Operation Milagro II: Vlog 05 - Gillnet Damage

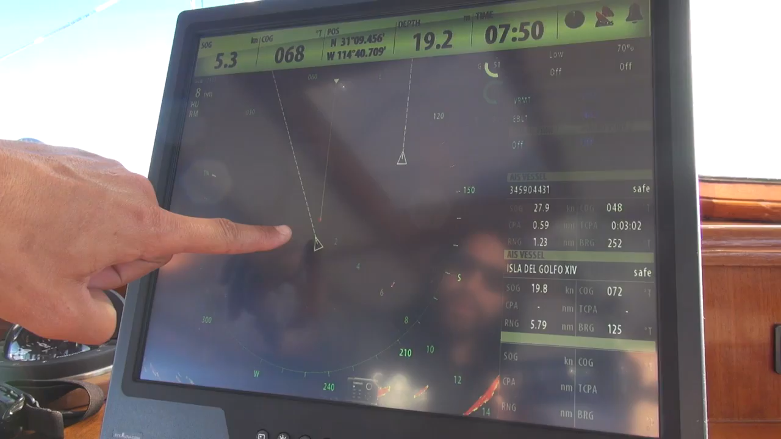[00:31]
But it's a new one So here we can see the AIS reference And there's the panga which is coming right on our stern